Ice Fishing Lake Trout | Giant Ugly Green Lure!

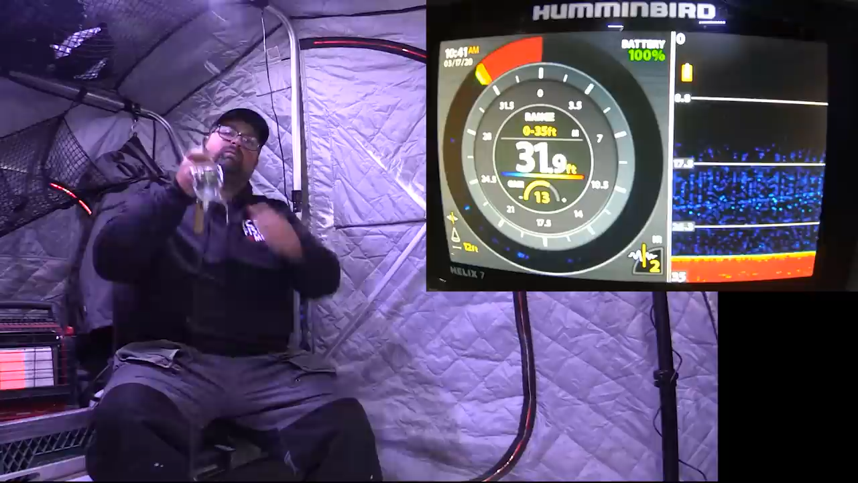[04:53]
On screen: depth 31.9 ft
There we go. Oh, little guy. Tiny. Oh, comes another one though. Oh, hitting. Got two fish down there right now, maybe three. Come on. There we go. Small though. I don't know if I'll keep them pinned because I got a pretty big hook for a tiny little trout.
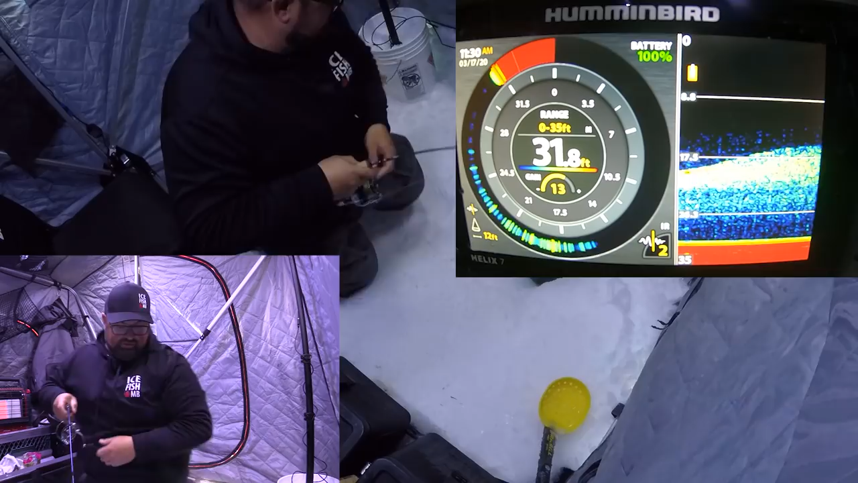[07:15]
Mark shot in and nailed me. That was awesome.
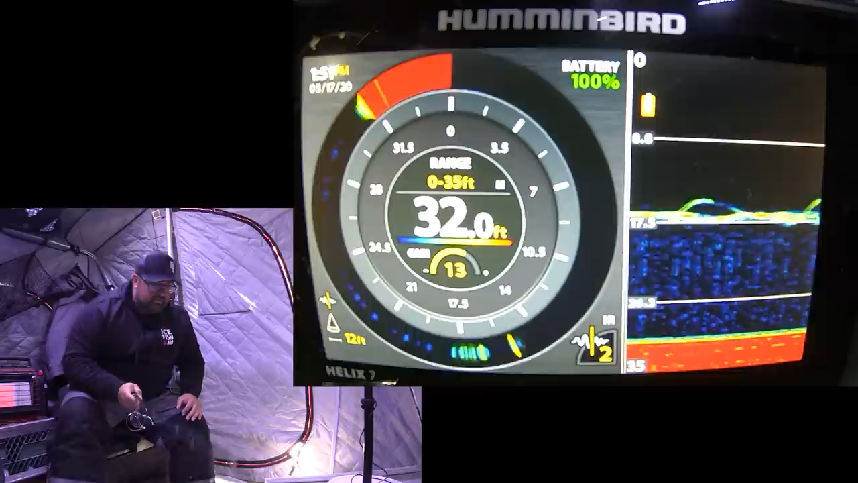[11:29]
On screen: depth 32.0 ft
Let's get him going here. Here we go. Here we go. Oh, yeah.
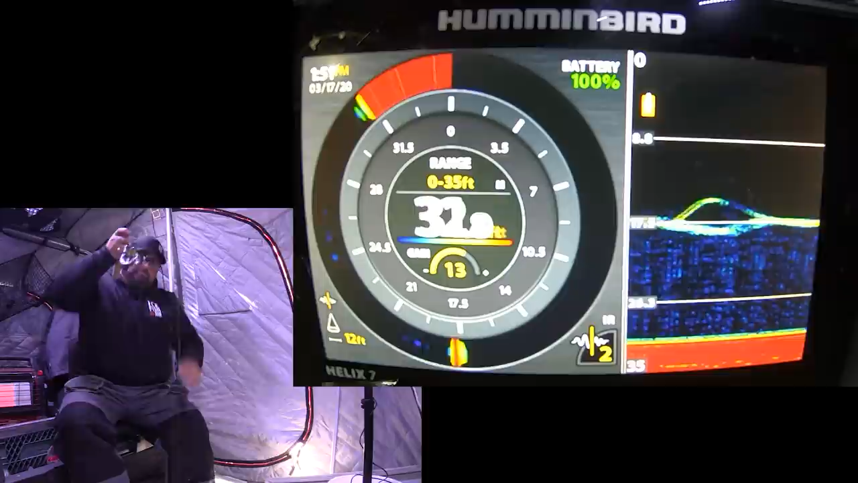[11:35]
Yes, yes, yes. Oh, that one just wanted it really aggressive and fast.